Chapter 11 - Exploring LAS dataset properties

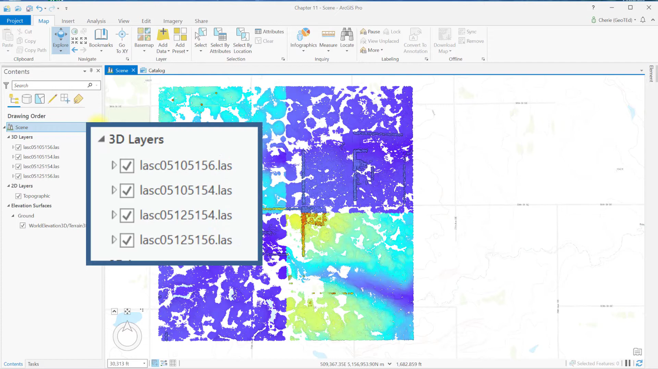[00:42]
Open a new ArcGIS Pro local map scene, and add the four LiDAR tiles from North Dakota shown here. Right-click on the 125156 tile and choose View Metadata.
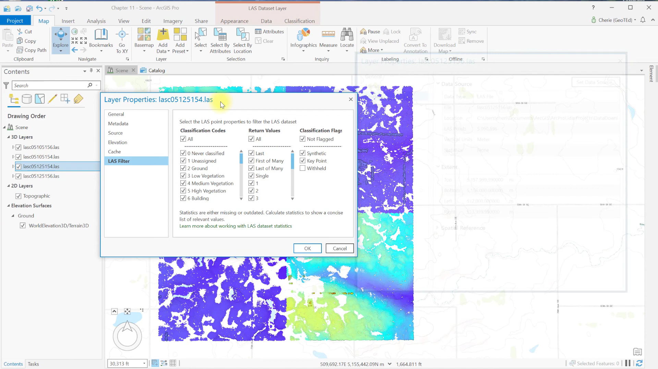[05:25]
Comparing the source for this tile to this screenshot of the 1, 2, 5, 1, 5, 6 tile source, notice the number of last points is fewer.